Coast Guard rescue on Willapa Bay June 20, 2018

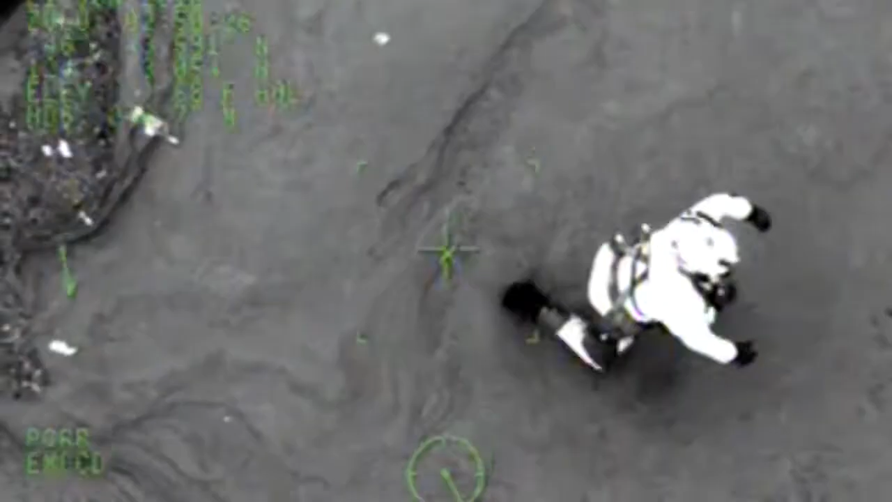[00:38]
Trail line is on deck. And on trail line, swimmer is heading to the trail line.